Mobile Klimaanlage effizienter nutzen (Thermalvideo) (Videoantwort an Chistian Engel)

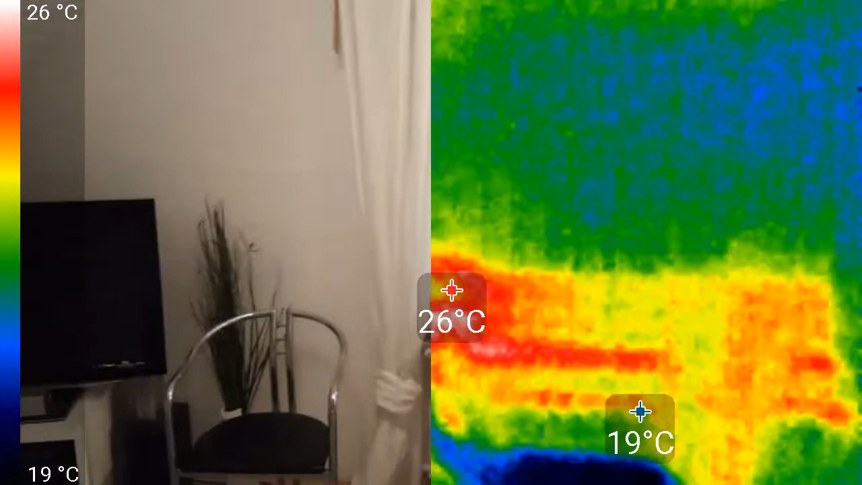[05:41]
On screen: scale top 26°C, scale bottom 19°C
werde ich mir vielleicht einfach noch eine Styroporplatte davor setzen so und jetzt mal zu dem Gerät selber ihr seht
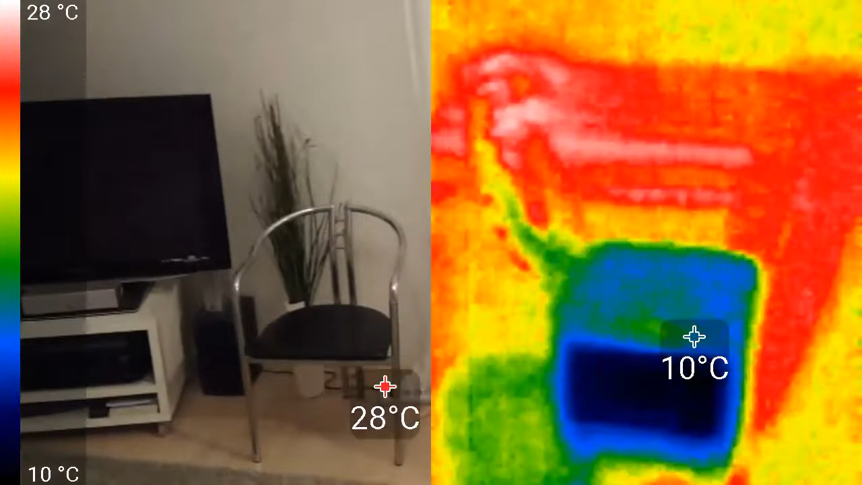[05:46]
On screen: scale top 28°C, scale bottom 10°C
das ist das echte Bild ich schwenke rüber in das thermale Bild
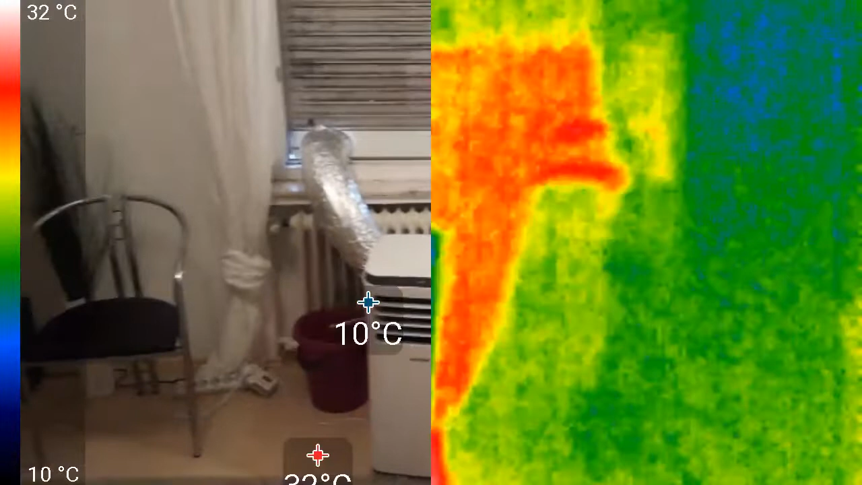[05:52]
On screen: scale top 32°C, scale bottom 10°C
so ok ja man sieht der Abluftschlauch ist gut isoliert da sind zwar noch so ein zwei Kältebrücken äh Wärmebrücken drauf
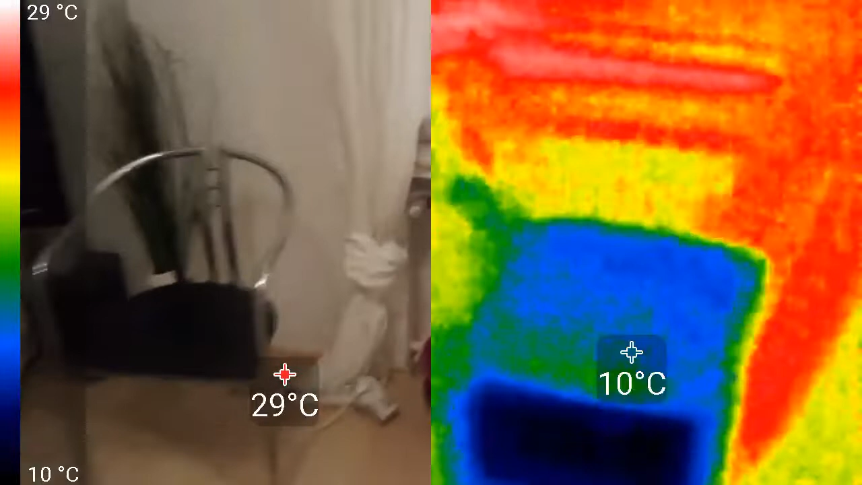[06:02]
On screen: scale top 29°C, scale bottom 10°C
nochmal der Schwenk
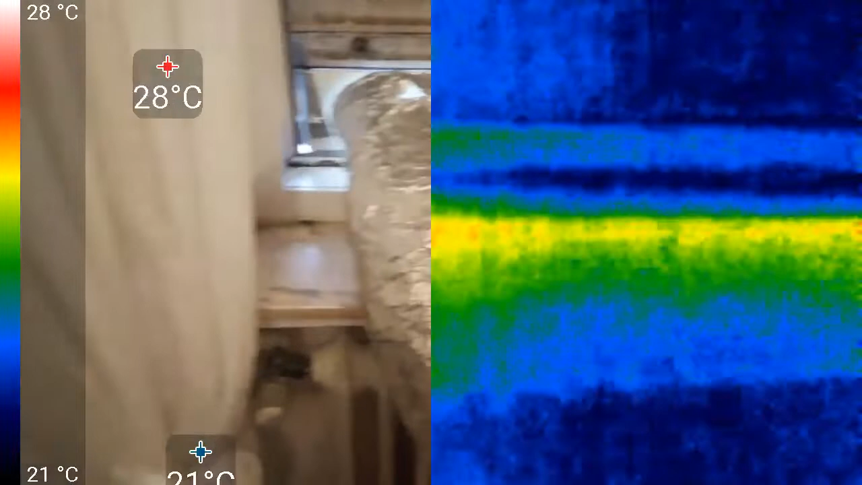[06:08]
On screen: scale top 28°C, scale bottom 21°C
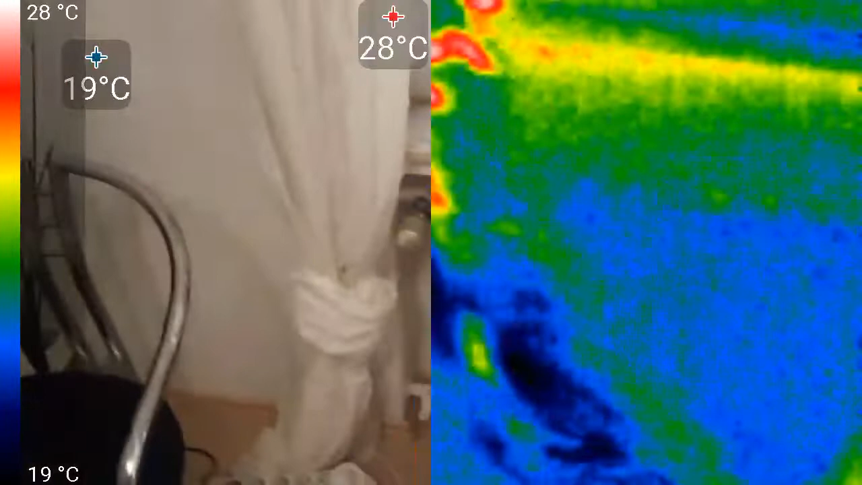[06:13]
On screen: max 28°C
aber die wärmste Stelle ist 30 Grad das geht vorher waren es halt genau die 45 oder bis zu 60 Grad die ich da mal gemessen habe
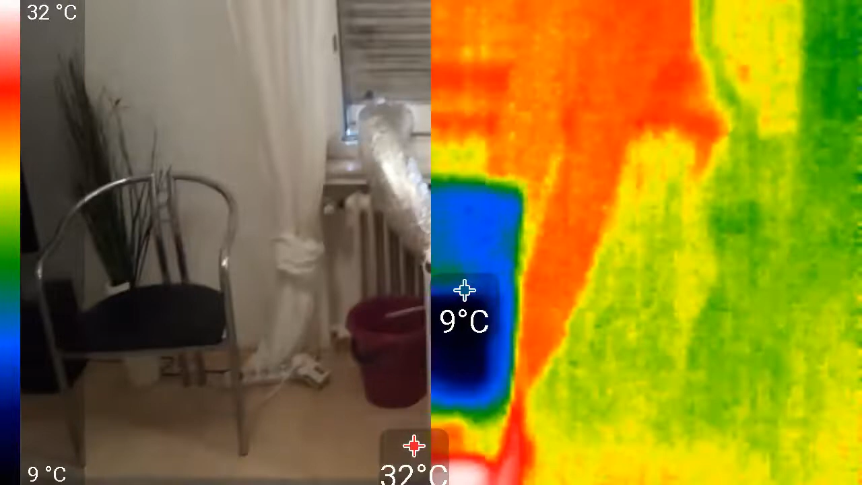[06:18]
On screen: max 32°C, scale top 32°C, scale bottom 9°C
ähm ja so man sieht auch hier ganz schön wie
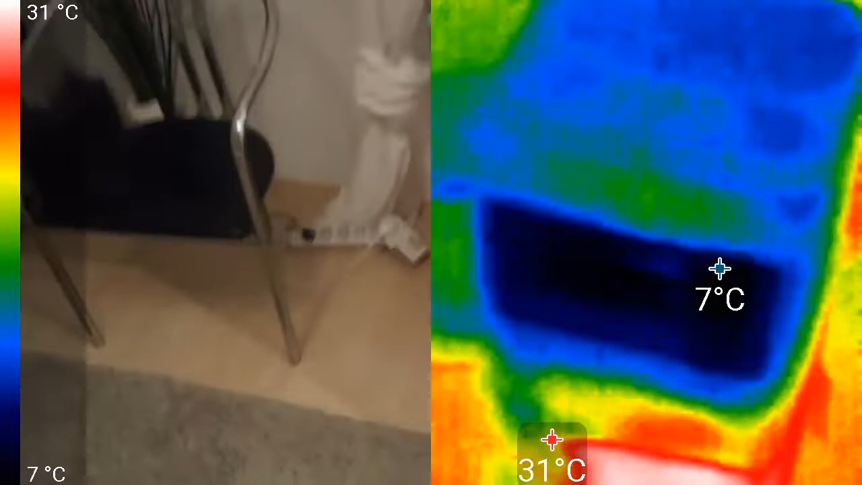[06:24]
On screen: max 31°C, min 7°C
zweigeteilt das Gerät ist ich geh mal hier rüber das Gerät
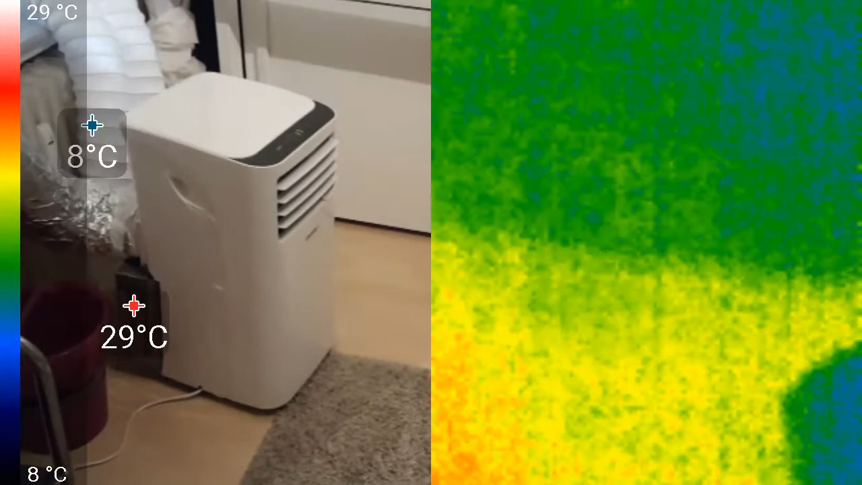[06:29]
On screen: scale top 29°C, scale bottom 8°C
ne in der oberen Hälfte
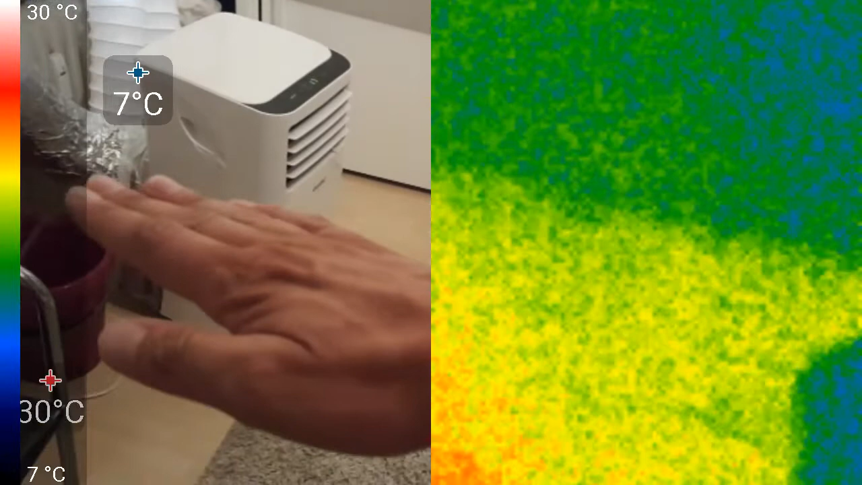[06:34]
On screen: scale top 30°C, scale bottom 7°C
ist äh die Kälteeinheit quasi und unten ist Kompressor und Kondensator und dann das Wärmebild davon
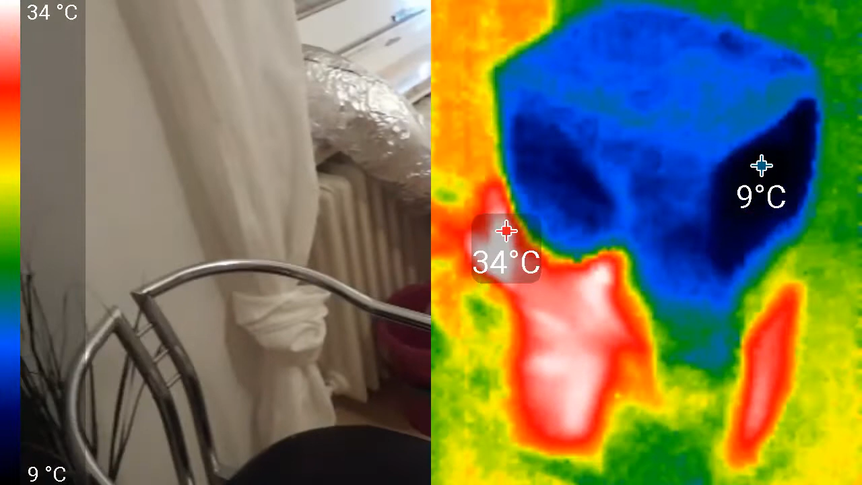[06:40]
On screen: scale top 34°C, scale bottom 9°C
ja kann man genau sehen und auch hinten am Abluftschlauch
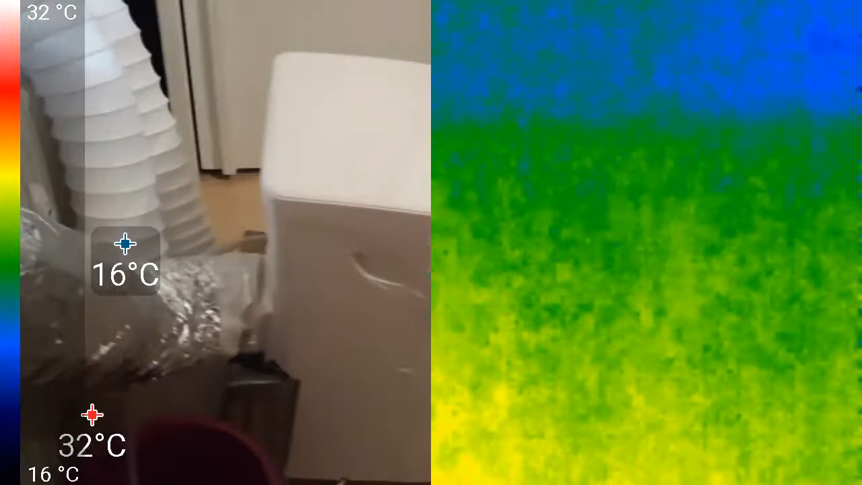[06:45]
On screen: scale top 32°C, scale bottom 16°C
dort haben wir warme Stellen
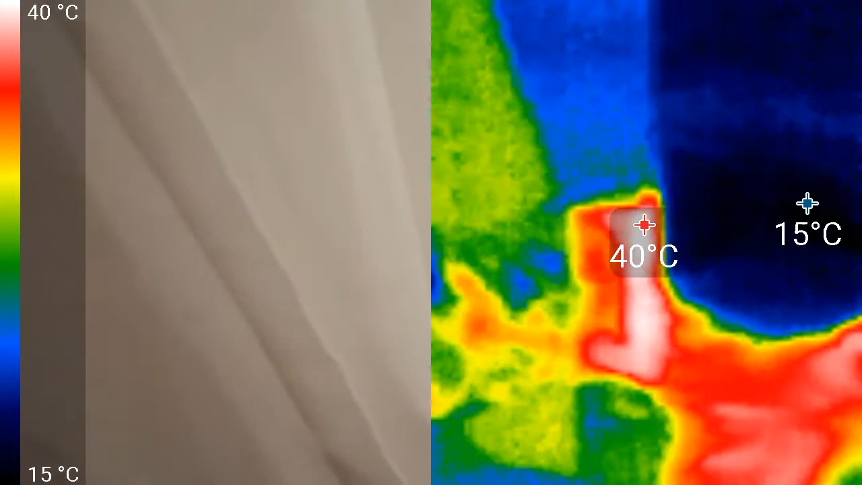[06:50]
On screen: scale top 40°C, scale bottom 15°C
ja da habe ich noch nicht so gut isoliert da könnte ich noch was tun um das noch zu verbessern also quasi genau hier an dem Anschluss
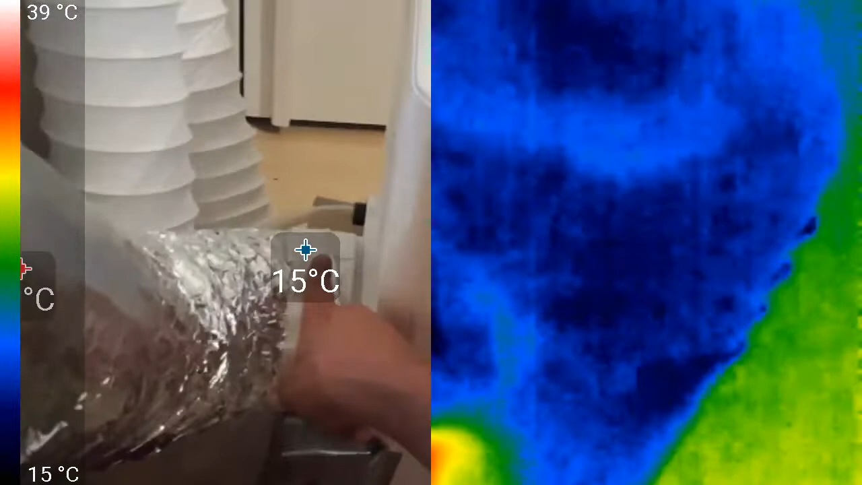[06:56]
On screen: spot 15°C, scale bottom 15°C
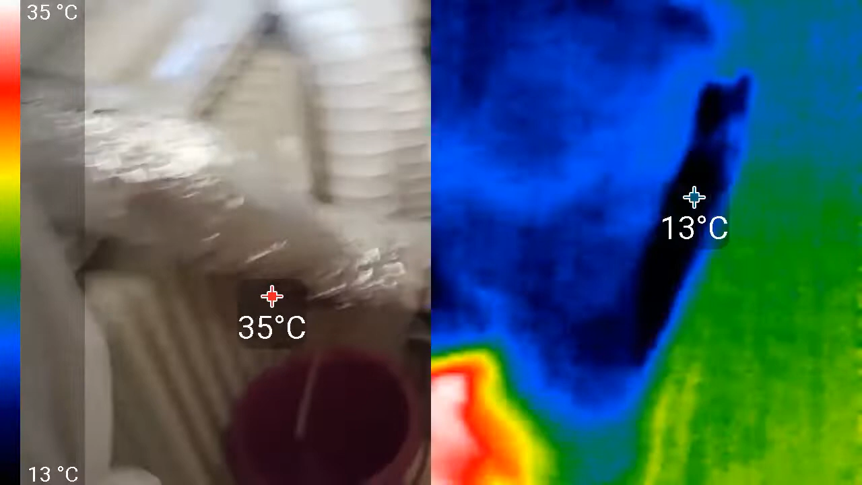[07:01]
On screen: scale top 35°C, scale bottom 13°C
ja wobei das geht schon alles so und was man auch hier sehr schön sehen kann ist mit welcher Temperatur die Luft da rauskommt
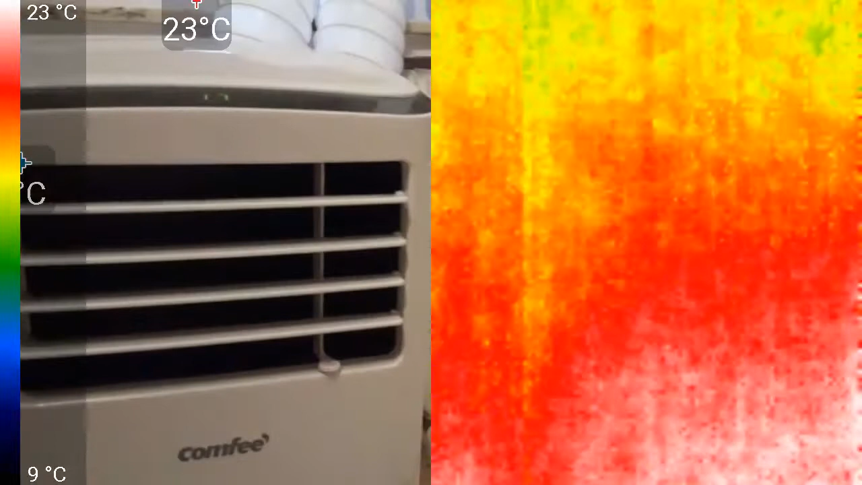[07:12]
On screen: scale top 23°C, scale bottom 9°C
das ist das Lüftungsgitter in echt ich schwenke rüber in den thermalen Bereich